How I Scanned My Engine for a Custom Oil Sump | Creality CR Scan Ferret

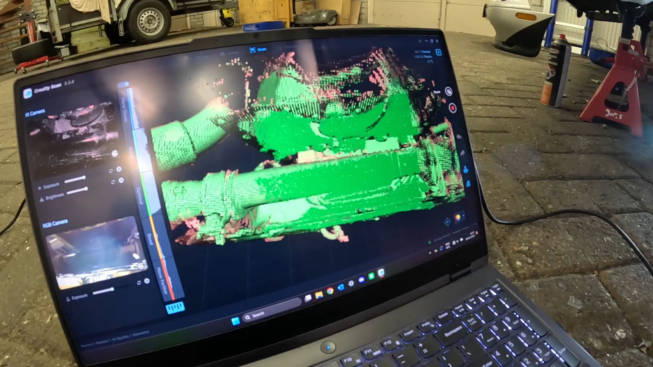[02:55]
model starting to take shape and you can see the red part is where I
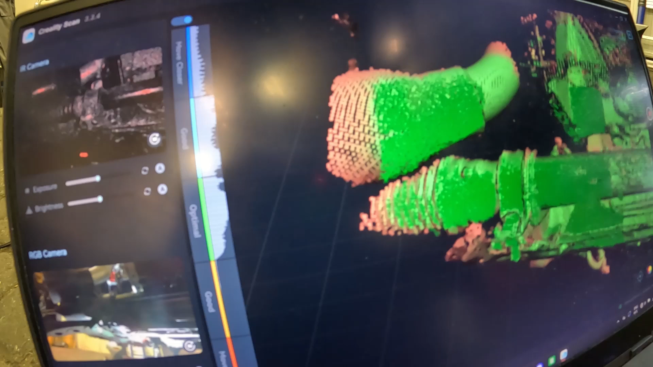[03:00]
haven't been often and it doesn't hasn't collected many data points yet and the
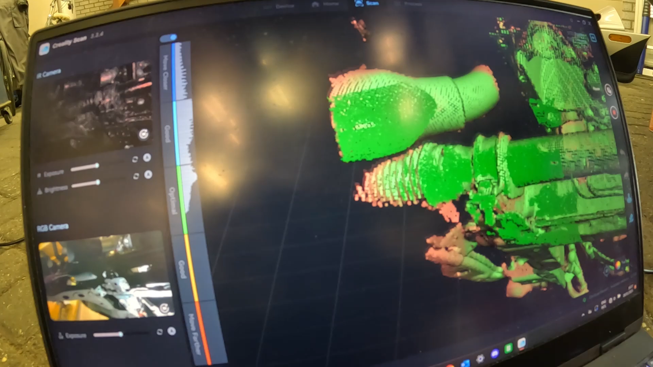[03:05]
green points that are currently highlighted is what it's scanning on the left you have a
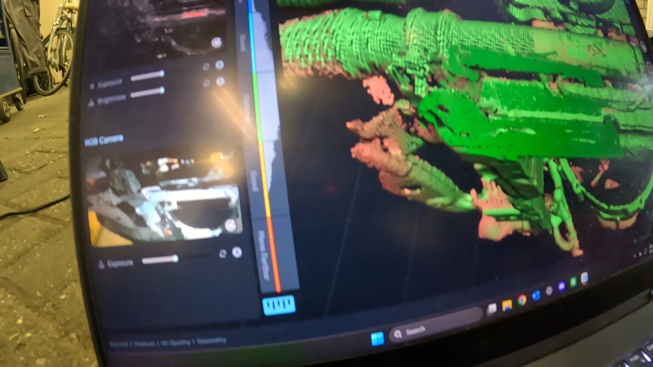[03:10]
bar which shows you if you're in the right range if I go further away you can
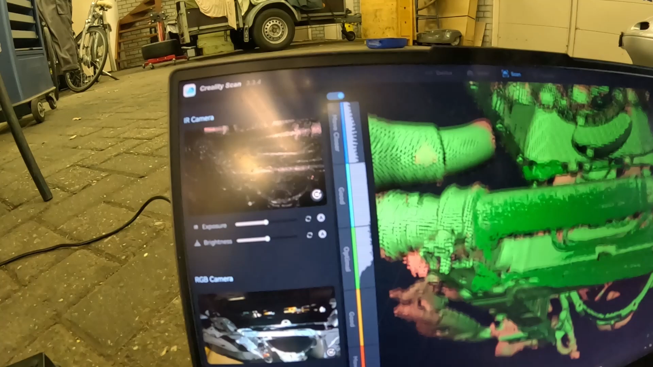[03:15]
see it says tells me to move closer and if I move too close it tells
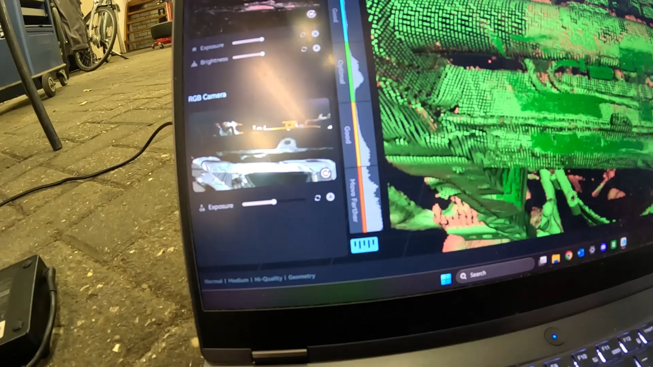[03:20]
me to move further away from the object you can also reflect on how many highlighted dots
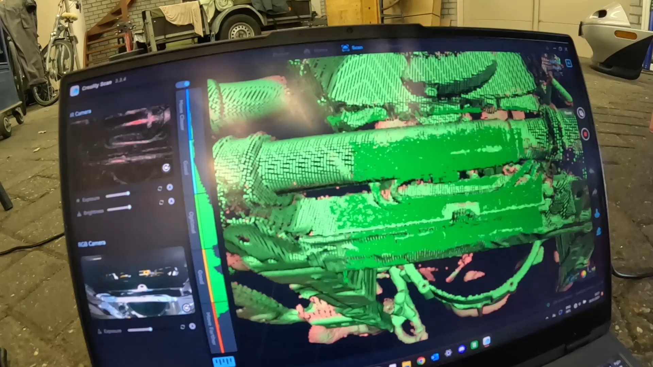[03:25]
it's got at this at the same time and this way if I
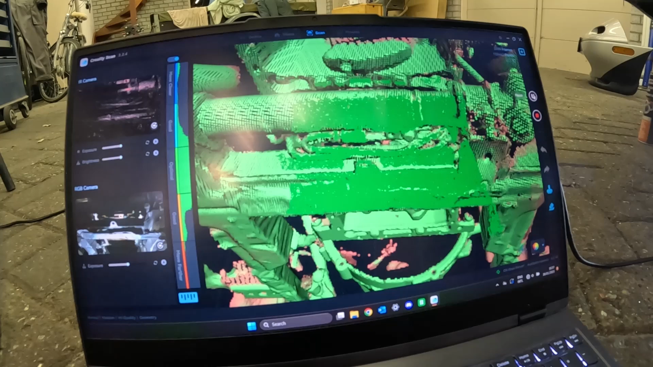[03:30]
move the scanner it starts collecting data points more and more and
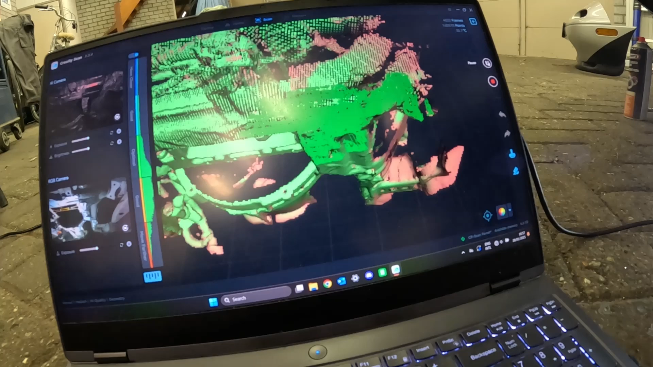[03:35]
more and I can rotate it around upside down doesn't really matter as long as
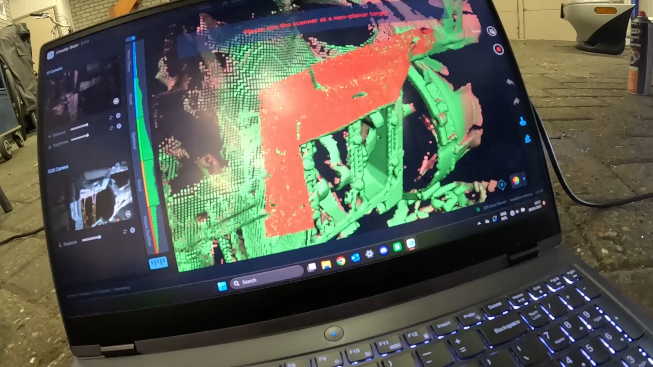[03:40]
it's close enough oh there you saw it lost tracking not lost tracking again if I move it quickly
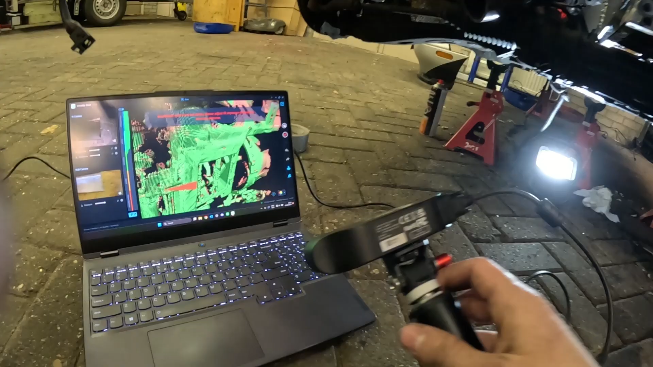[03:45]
it loses tracking and you have to go back to a point that's very easy to
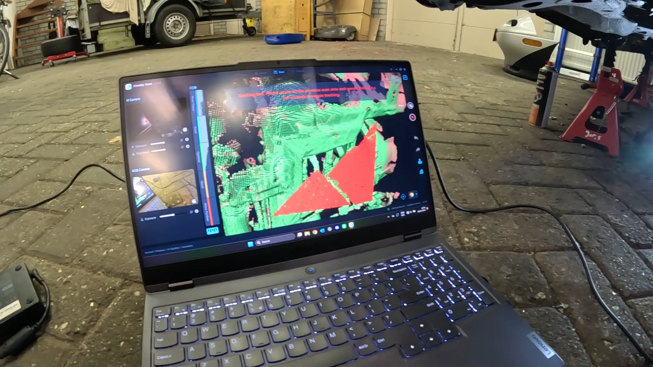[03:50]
recognize for the scanner for instance now the front it'll try to see there it goes it snapped back on because I started scanning the front here with the steering rack the only downsides to this type of scanner well any scanner
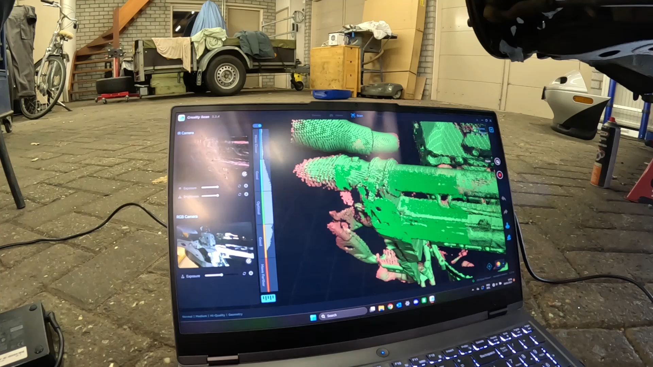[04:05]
to be honest is that if you have a long object like a pipe like this one
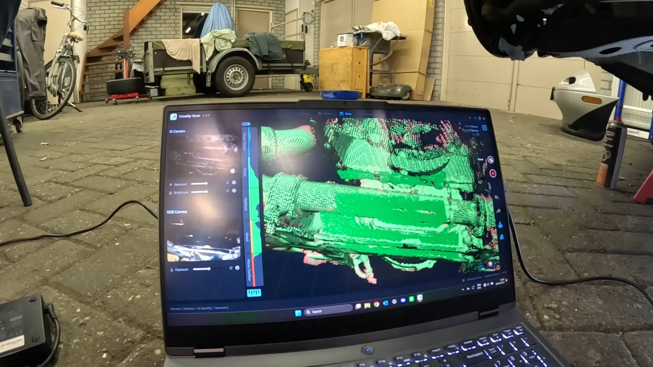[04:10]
although this one is helped by its surroundings when you have a long metal pipe it can't gather like one single point and know where it is so it might stretch it out way
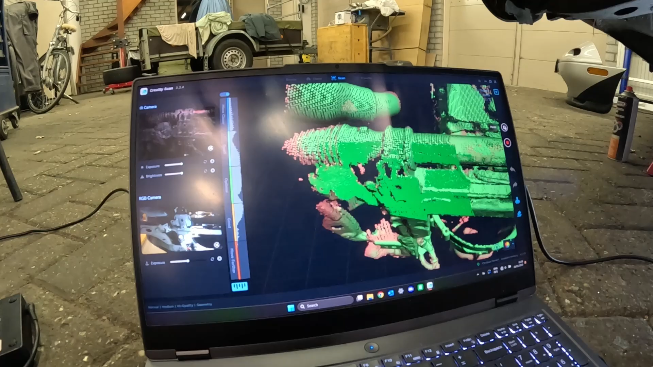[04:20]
more than it should be and I will start running away on you if you pass
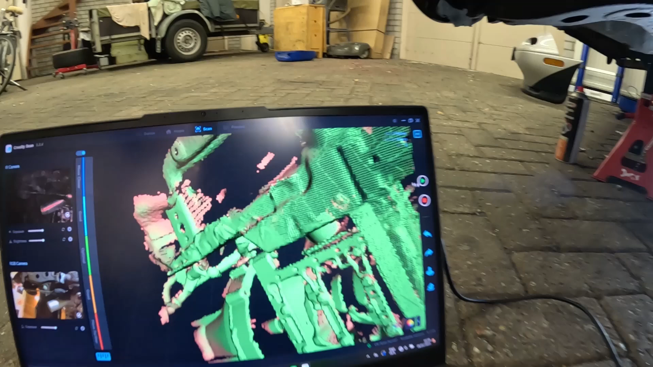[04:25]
the scan right there you can zoom out and see where you still need to get
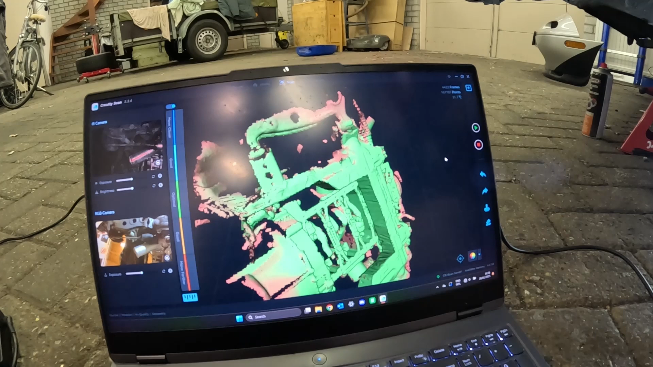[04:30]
more data for depending on your need of course you can kind of tell I missed this part
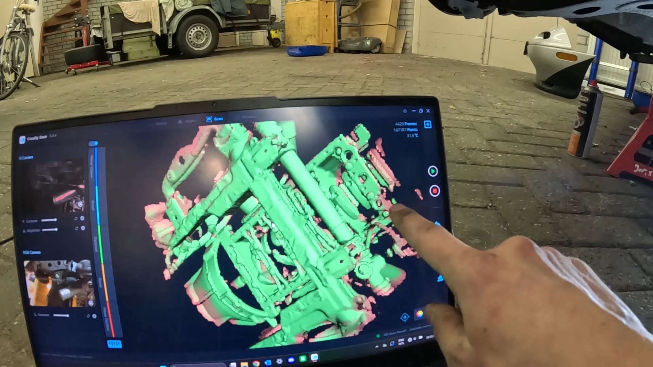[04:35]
of the engine so I might scan that a little bit more although it's not entirely necessary
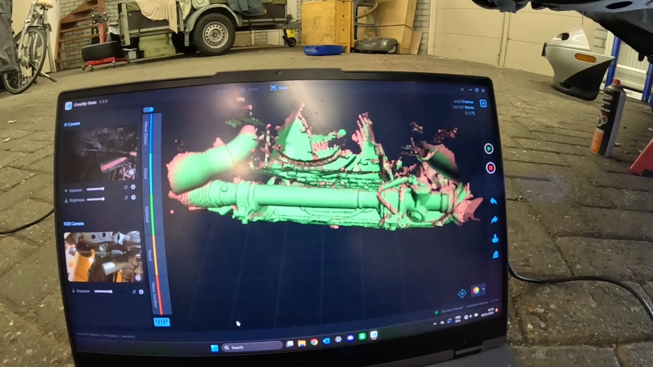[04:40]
I would have liked to get into this ridge to see how much clearance I have for the oil simp that I'll be designing from this scan but it
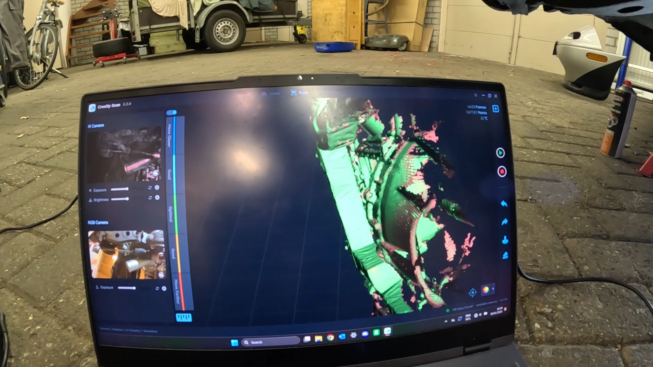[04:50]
looks like I've got enough data right here as well so I think I'm good I
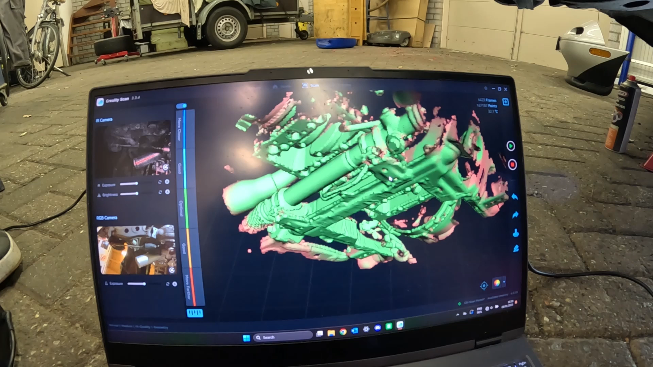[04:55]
have a second scan I will show this in the SOLIDWORKS later as well the